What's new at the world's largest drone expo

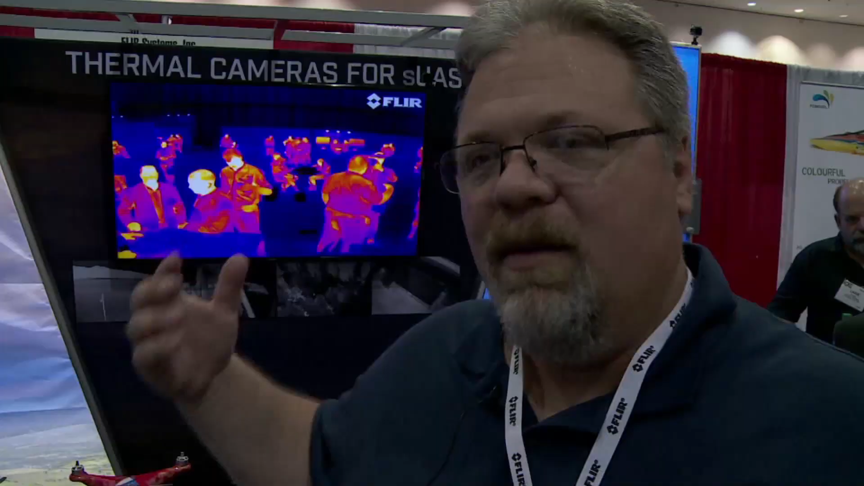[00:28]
What thermal imaging does is it detects and displays the differences in the heat that are around us all the time.